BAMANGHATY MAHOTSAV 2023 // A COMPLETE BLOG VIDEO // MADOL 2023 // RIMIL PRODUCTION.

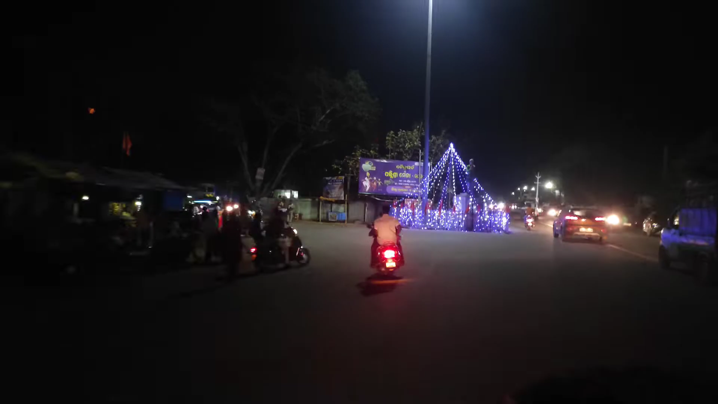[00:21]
तो गाइस हम लोग निकल चुके हैं रायरामपुर महोत्सव देखने, और ये एंट्री पॉइंट है।